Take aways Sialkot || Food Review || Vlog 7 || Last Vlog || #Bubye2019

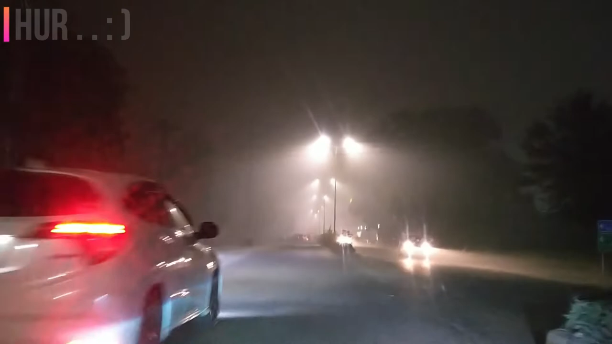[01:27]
तो मौसम की जो सूरत हाल है वो ऐसी है कि